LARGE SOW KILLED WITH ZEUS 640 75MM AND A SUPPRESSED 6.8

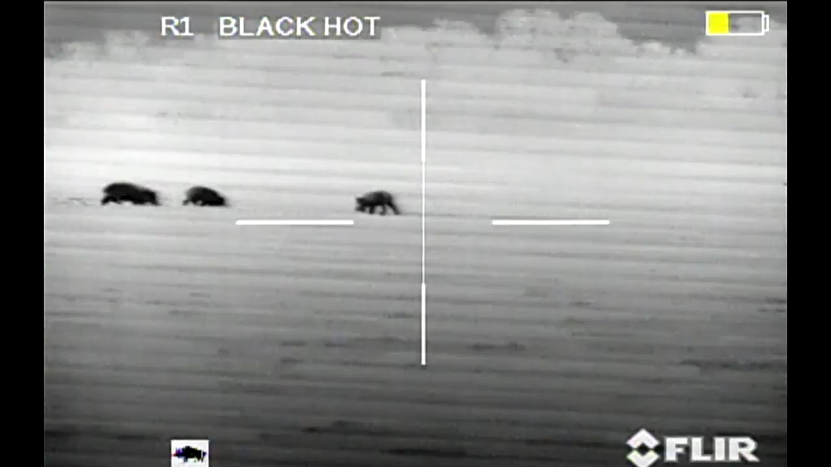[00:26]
Hey guys, in this video I got a 640 Zeus 75mm thermoscope that I was loaned, and we was testing out. I put it on one of my 6.8 rifles that didn't have any optics on it. Unfortunately, I had a round in the chamber that I used a different cleaner, and it seems like, I don't know if it was a cleaner or what, but something corroded the brass. And when I take my first shot here, the uh, actually part of the head broke off and could not get the brass out of the chamber, so I got to fire one shot and that was it.
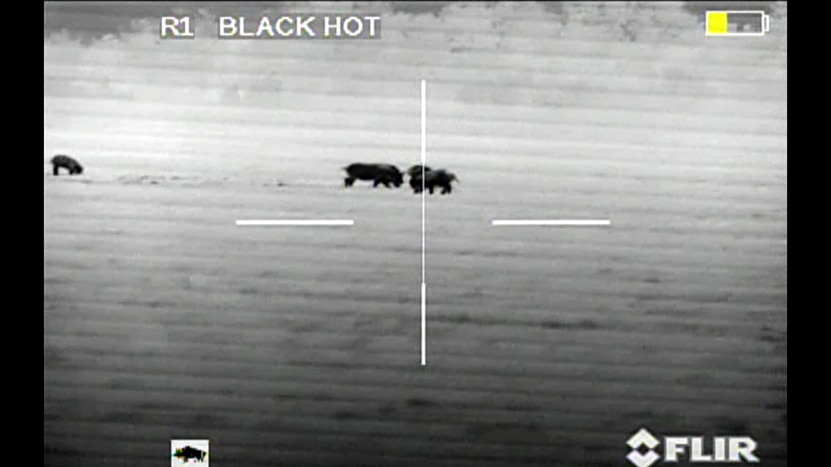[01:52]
But, we'll start this film back up, and what, what I'm going to do is, I'm going to take out the lead sow. She takes a shoulder shot with a 120 SST, she runs about 20 yards at double longer, and then she claps. And you'll see the rest of the pigs, which were her piglets, but they were full grown pigs now, hang out with her.
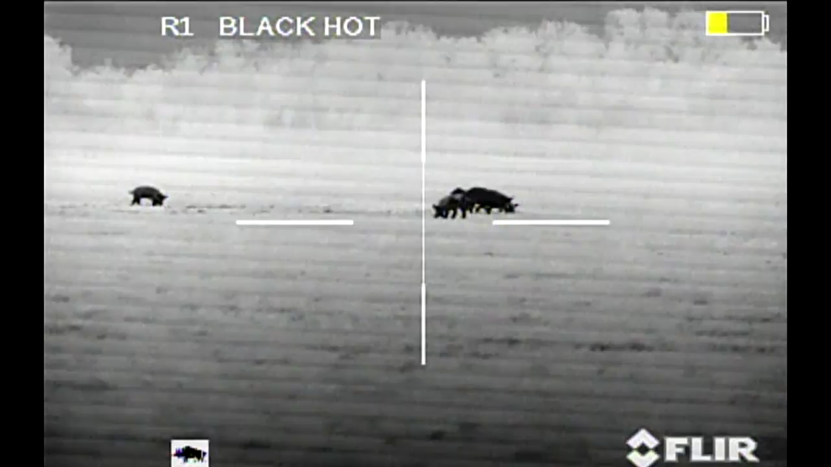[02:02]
You can see her pushing the dirt in the thermal scope, and there she is.
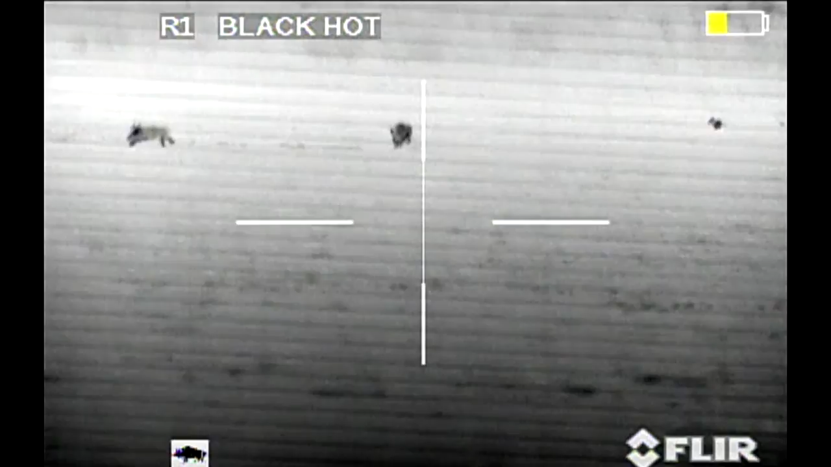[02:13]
Knocks her down, there's the coyotes. Still there.
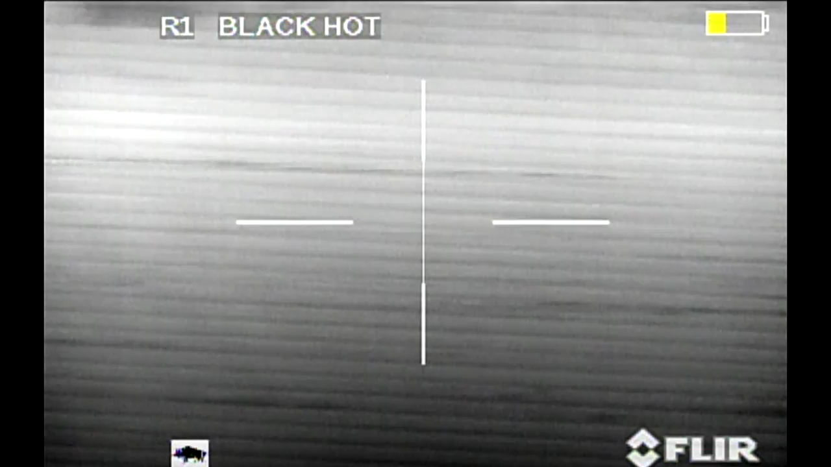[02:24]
At this point, I don't know the rifle's not working, because I'm not taking another shot.
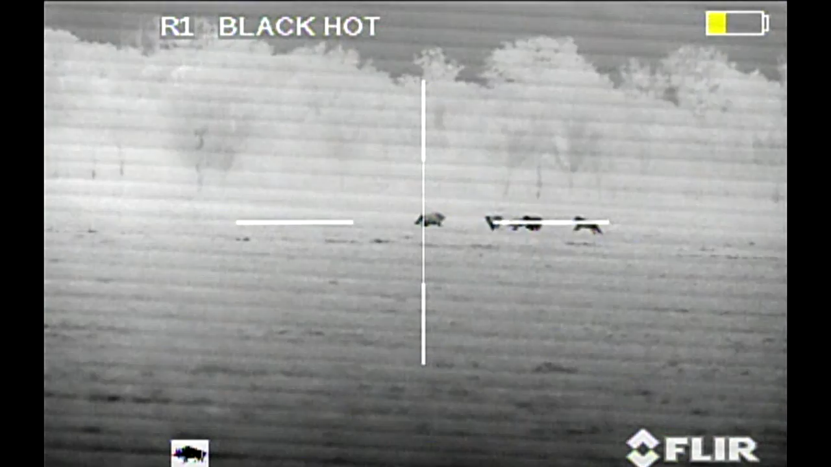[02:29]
I'm purposely watching right now. And there she's down. And the rest of them kind of go over and look at her, and then they start feeding again.
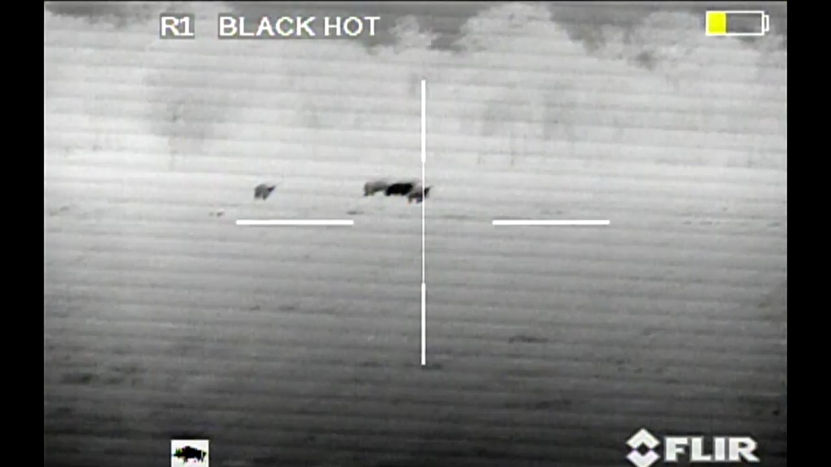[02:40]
Right there was where I figured out that the weapon had malfunctioned. I was going to take a shot there. I've clipped out a lot of the video, because it was just showing the sky where I was trying to rack another round in and figure out what the problem was. So the rest of this video is just demonstrating, if you take, you know,
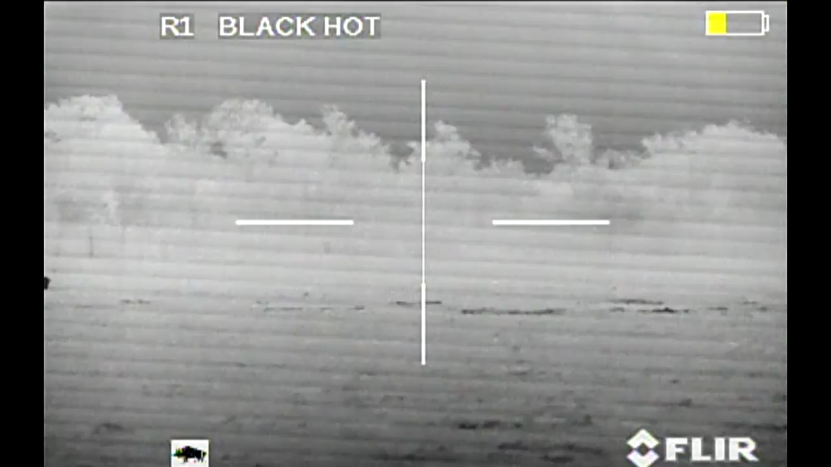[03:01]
one shot with a suppressed rifle and take out that lead sow, a lot of times they're not going to run off. And another sounder of hogs actually came out while I was standing here trying to fix this malfunction.
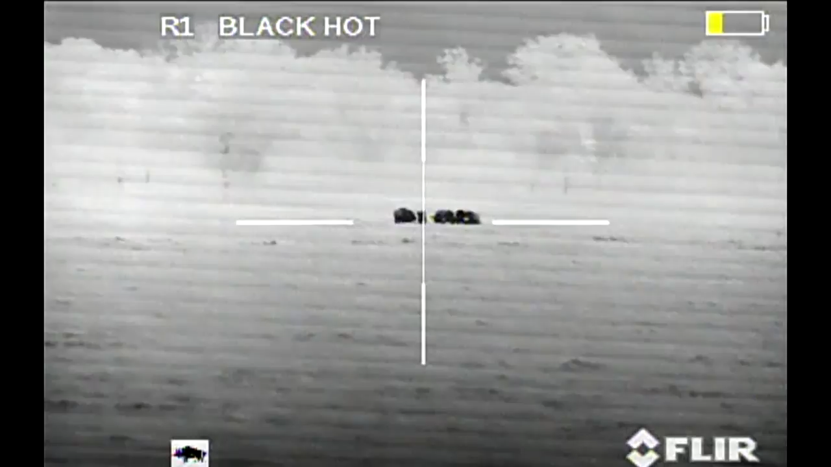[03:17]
grab the LWRC rifle, and come back and kill four more hogs.
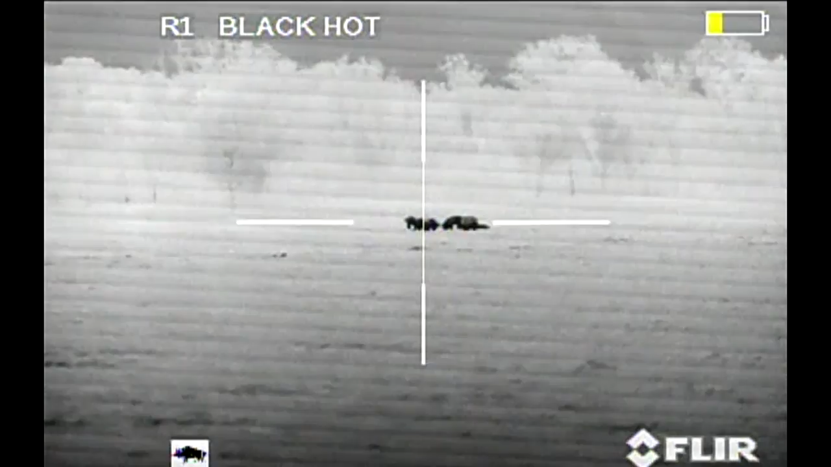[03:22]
And there they are. They just milled around.